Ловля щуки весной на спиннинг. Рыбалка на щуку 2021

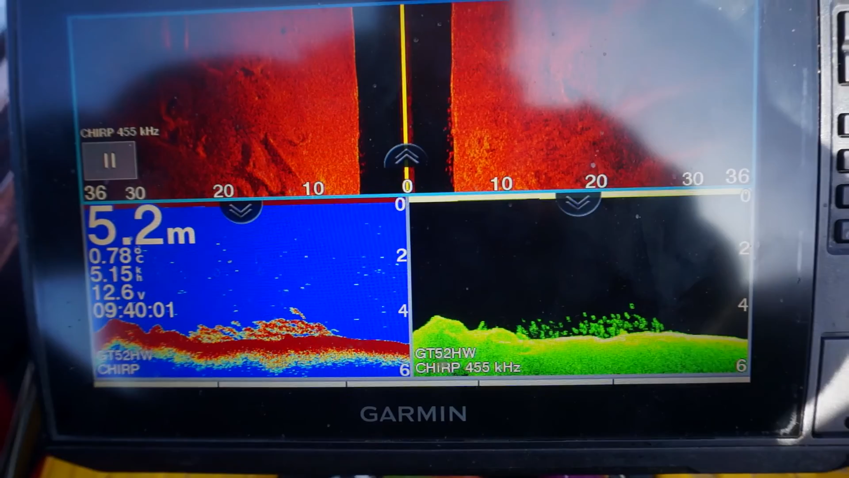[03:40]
On screen: depth 5.2 m
сейчас буду пробовать ее курить и кого-нибудь пытаться изловить
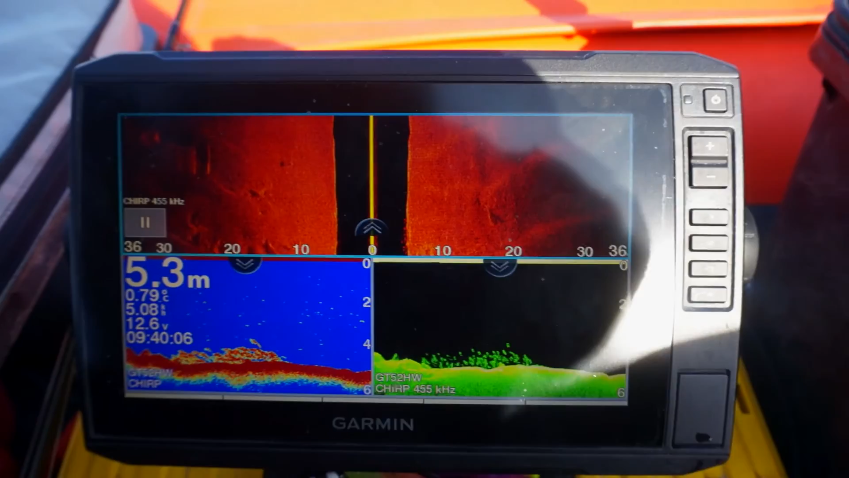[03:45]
On screen: depth 5.3 m
получается сзади меня идет коса поперек полтора метра глубины подо мной 465 и